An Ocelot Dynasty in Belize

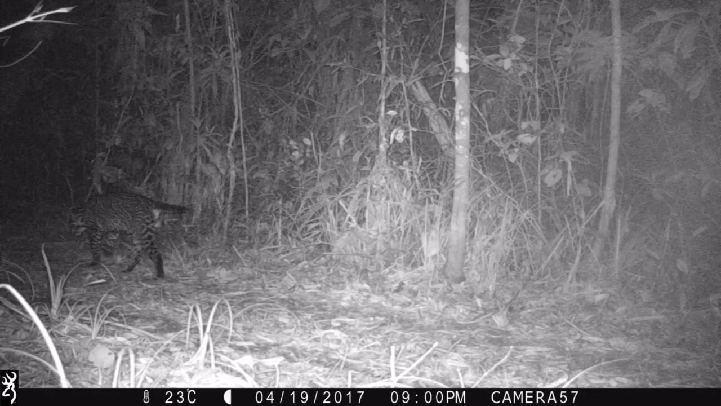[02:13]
with females being the sole providers. The first male is M11-3 and our naming system for ocelots is similar as for jaguars, meaning he was first detected in 2011 and thus is a minimum of six to seven years old in these videos.
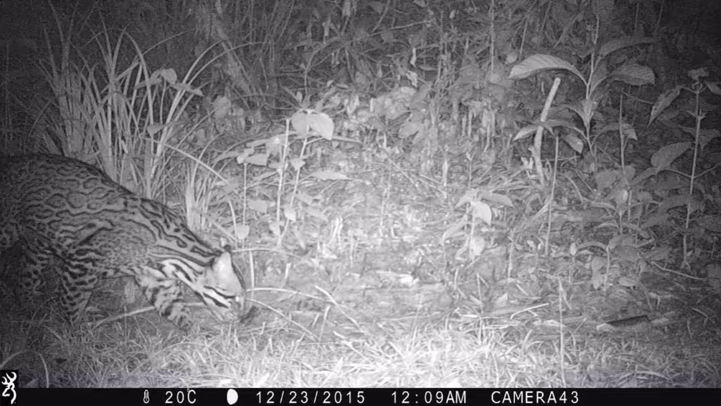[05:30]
sniffing the ground to detect counter-marks of rival males, or to alert him to the presence of females, while making sure his own spray marks are the domineering smell for females to detect. M12-1 was detected on several occasions in close proximity to our last individual of interest, a female first detected in 2013, F13-2.